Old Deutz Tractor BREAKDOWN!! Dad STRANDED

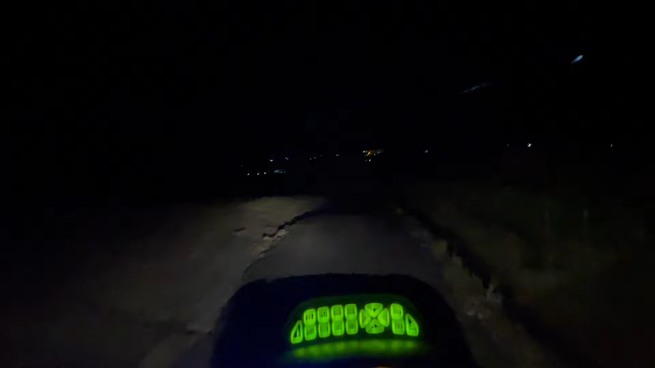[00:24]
Scotland pitch black so This isn't the most ideal time to film but this is when things have happened So the wee doots,
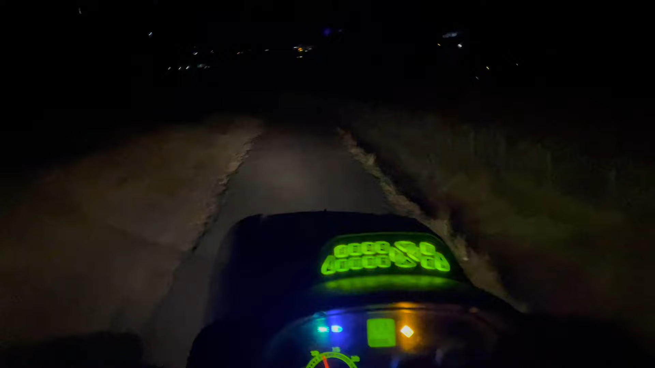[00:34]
Dad had taken it off the feed wagon to help the neighbour jet his water supply And it broke down So I am currently towing at home
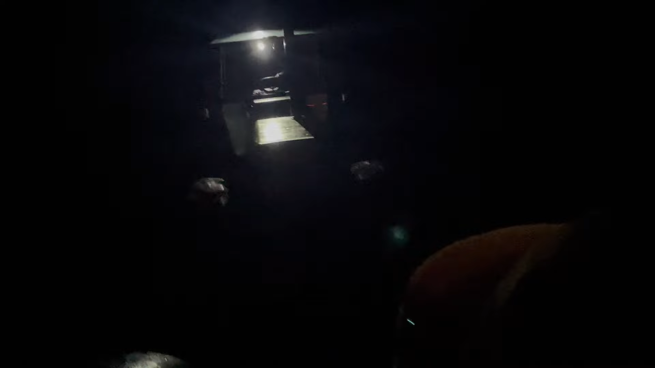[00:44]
And the 7030 at the moment, not sure why Has decided to fry its light box So it has stopped working So the only lights I've got are the ones on the front
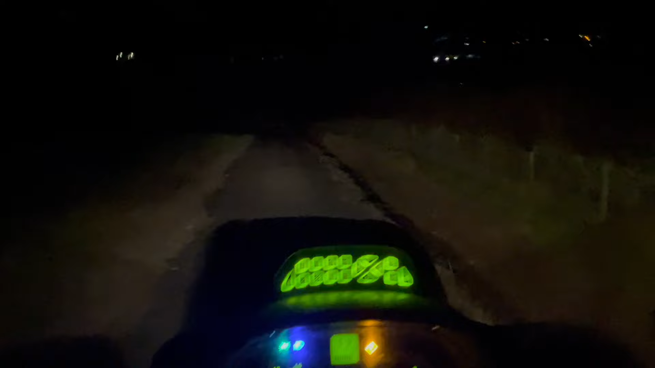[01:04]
The headlights So not really ideal The wee doots isn't really giving out any light because The battery's flat because he kept trying to start it He thinks the lift pump's the baller So it's currently Well, gonna try and change it for the old one If we can find it in the garage Get it going Kind of need it to feed the cows, you see If not, we're gonna have to block the tyres on the one that we fixed It's shafted, it's shafted at the start of the year